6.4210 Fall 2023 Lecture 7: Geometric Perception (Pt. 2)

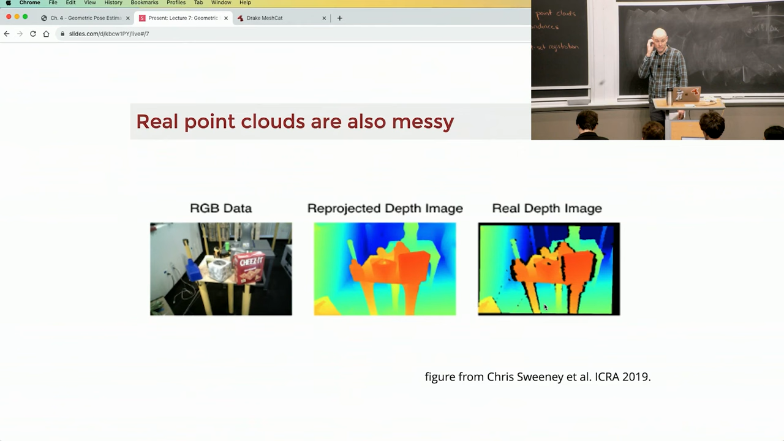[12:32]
This is just some real data of our messy lab. This is what if I were to have ideal depth would look like, and this is more like what the real depth looks like. And we're going to talk about the specific ways that they're messy in a few minutes, okay? And there's, I just grabbed another random desktop manipulation.
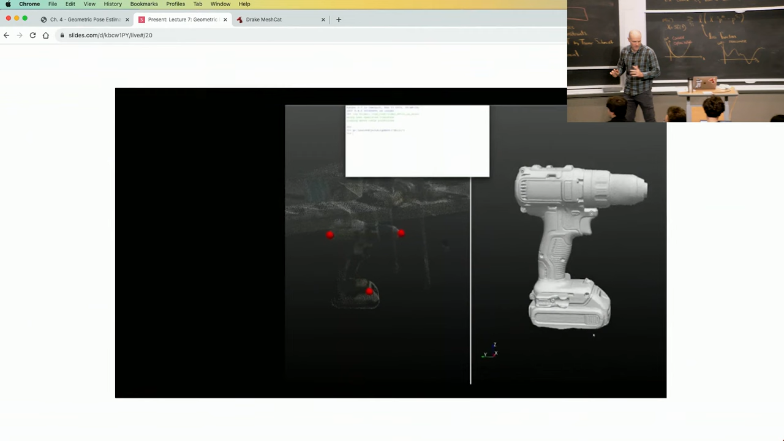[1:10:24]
And this is one that's called label fusion. Let me just pause it for a second.
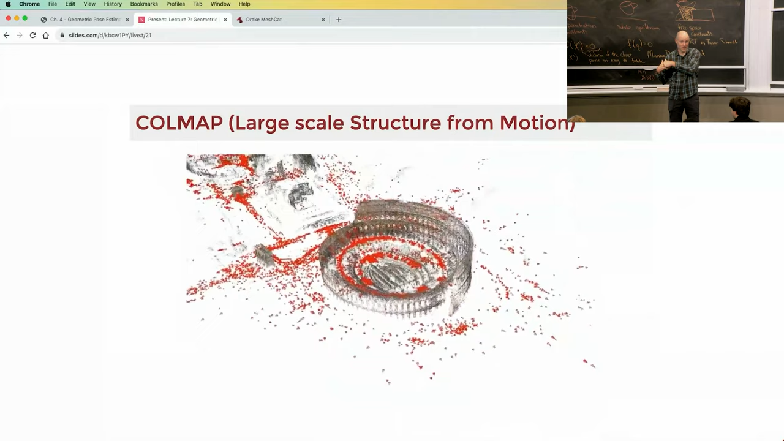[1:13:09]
Okay. For instance. So this is Colmap, which is one of the most popular ones,
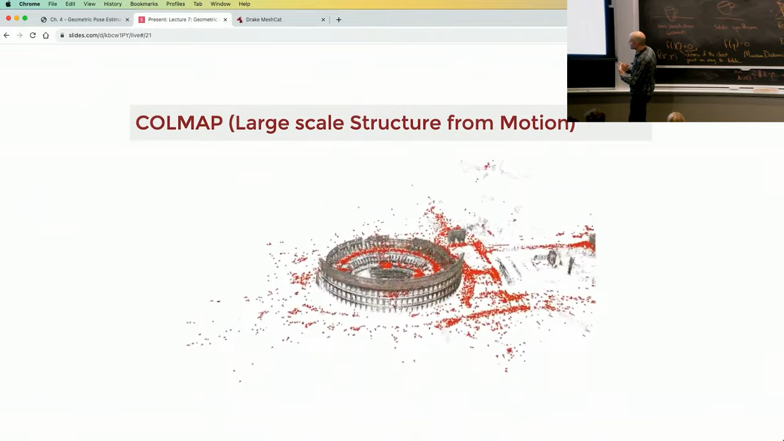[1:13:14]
which is large, one of the first sort of large scale structure from motion. It's almost an analogy.
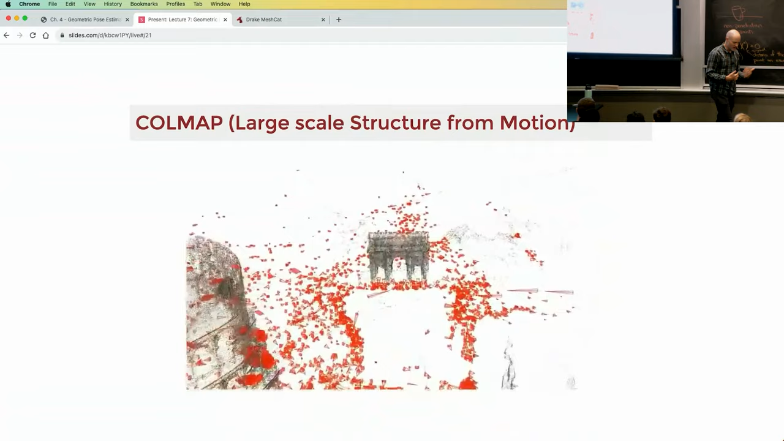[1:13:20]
There's different differences in that problem a little bit, which I can talk to. But this was just going online, right? The Rome data set is going online and a bunch of pictures of people taking pictures around Rome.
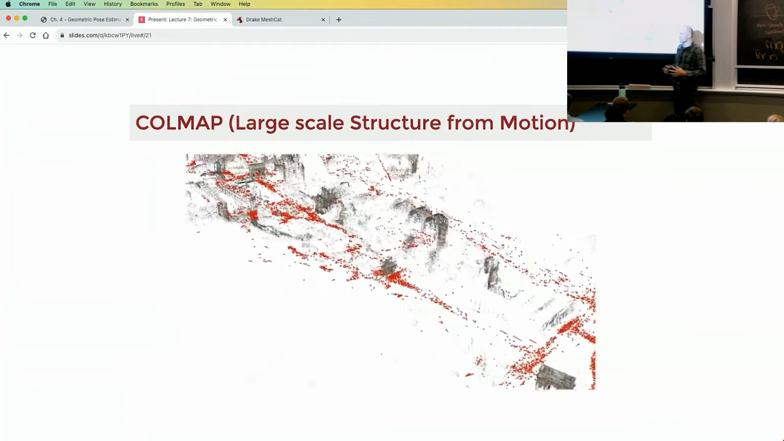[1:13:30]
And the problem was to go back and figure out where their cameras were and merge those, their individual cameras into a
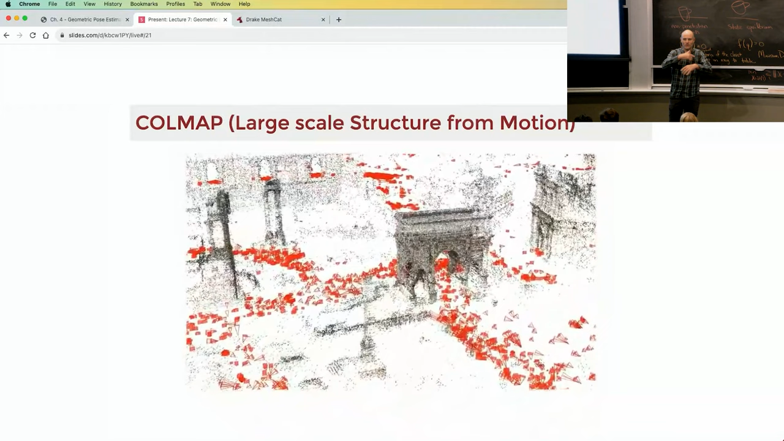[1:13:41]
coherent 3D model of Rome. And it's like shockingly good. It's crazy how good it is. You don't have to send a robot out there, just go on Flickr.